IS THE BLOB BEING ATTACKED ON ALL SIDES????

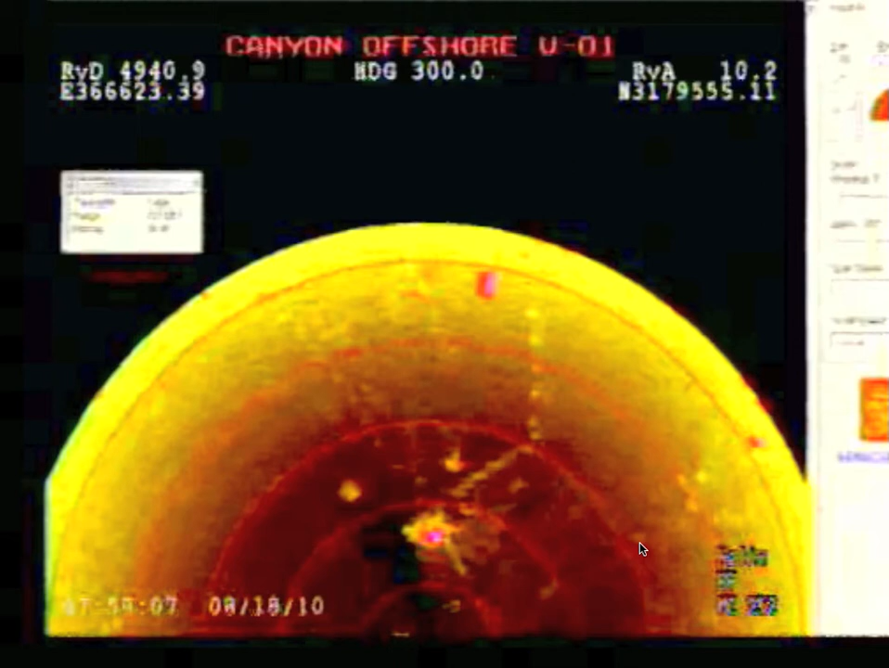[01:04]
It's going to erase what it's seeing. This big blob here. Is it our blob? Is it the big sack? Who knows? But you see, it looks like it's been a tack, okay? Or is it other blobs trying to come? But they would be huge. I mean, look at this. This is the blob. These things are huge.
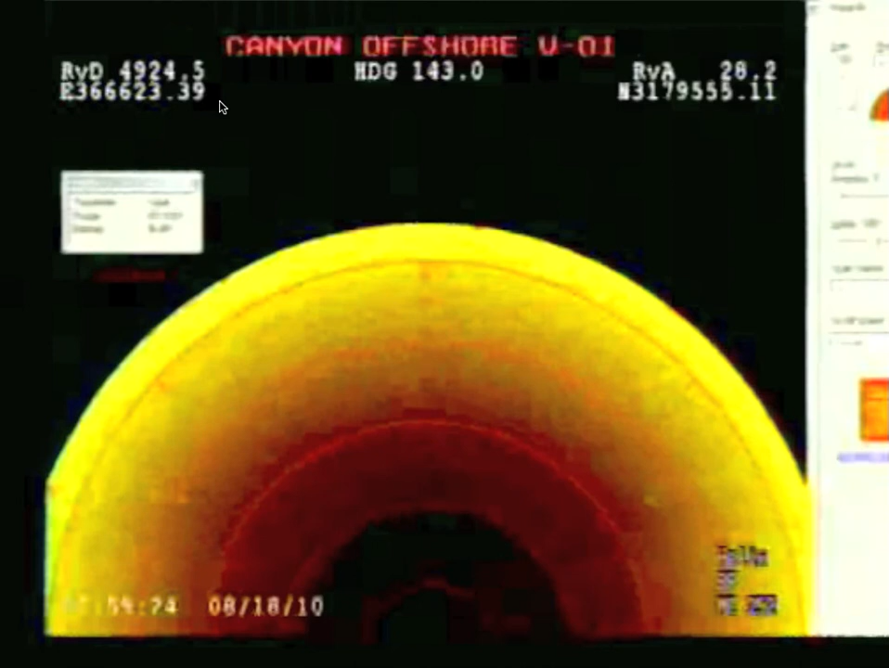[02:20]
Then it'll disappear from the screen. And then it'll reappear again. So, what I think is most important here is those coordinates. I want to know where this ROV is at. Because I will be very telling to maybe where this blob is at.
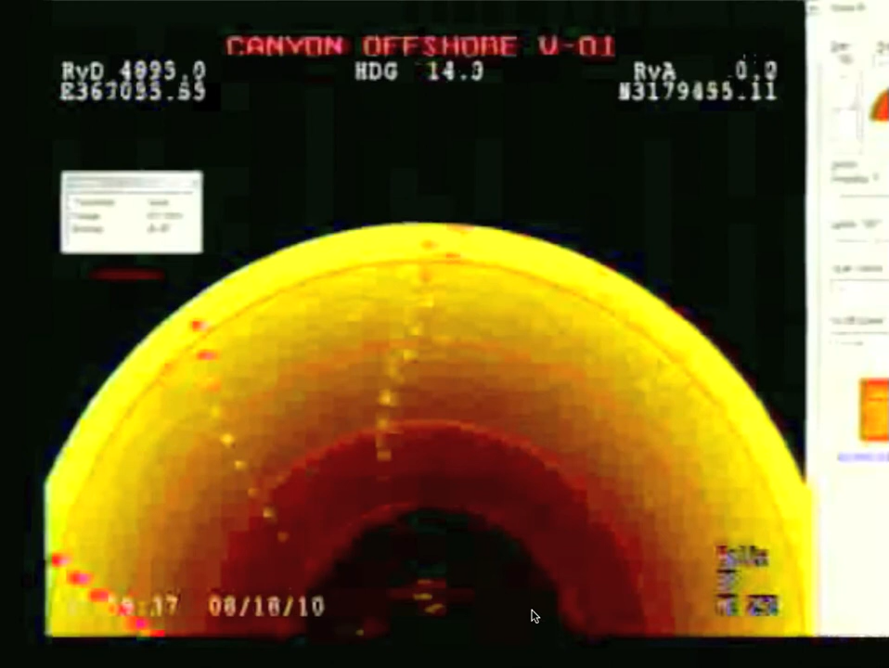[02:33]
Has it moved? Because they've poisoned it so much? I don't know, you guys.
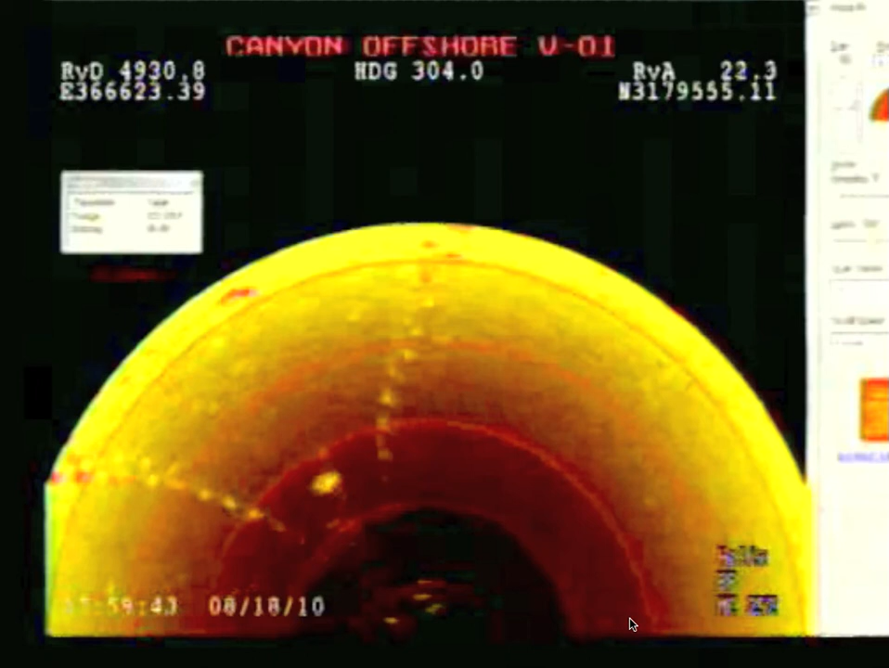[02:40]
So, this is very, very odd. There is the blob again. And if you look here, it's not moving much at all, okay? So, it's not like it's moving sideways.
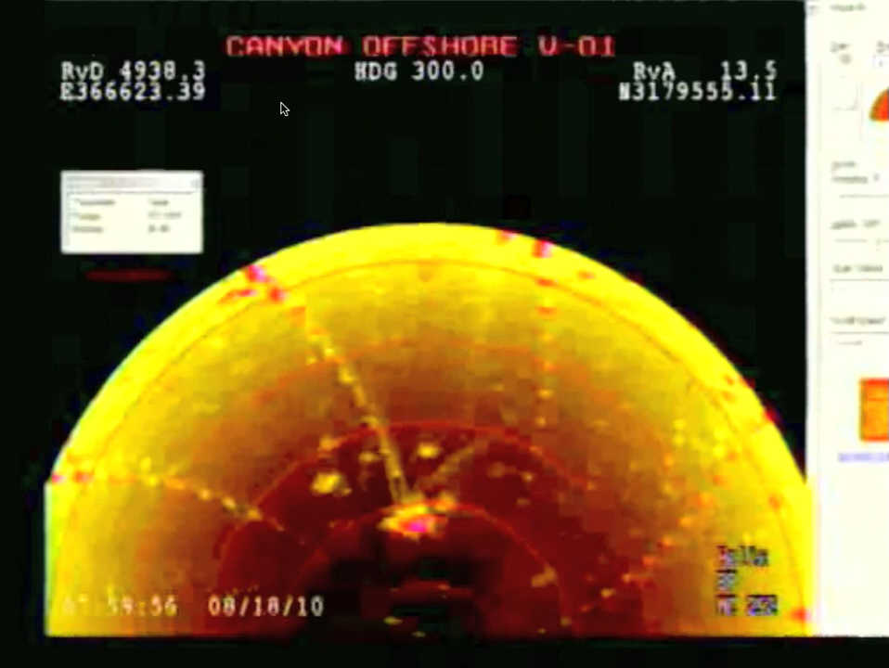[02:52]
That's why it's losing it. I don't know why it's losing it. It just looks like it's getting bombarded. It's very, very odd.
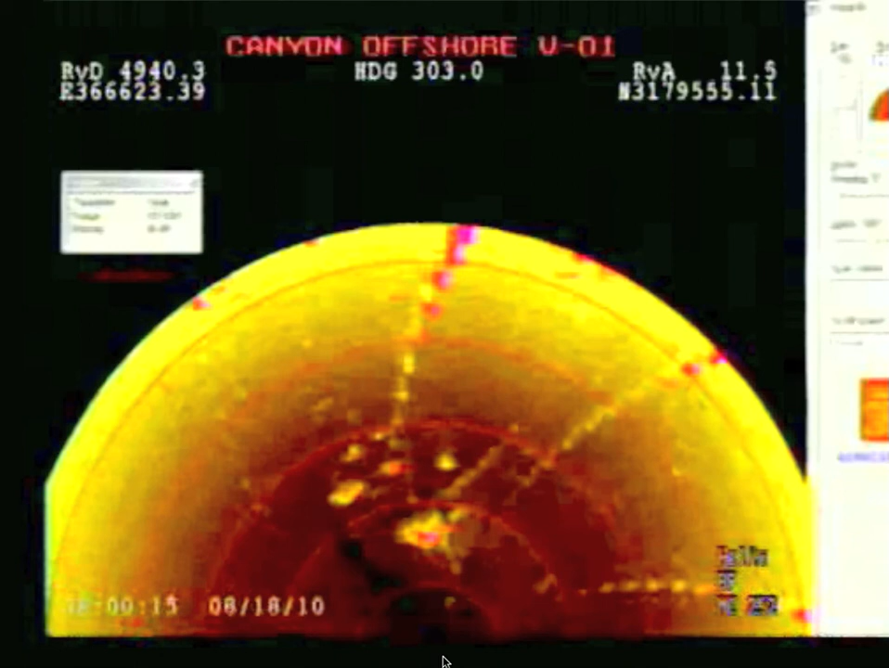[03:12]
I've never seen this screen before. So, please let me know what you think.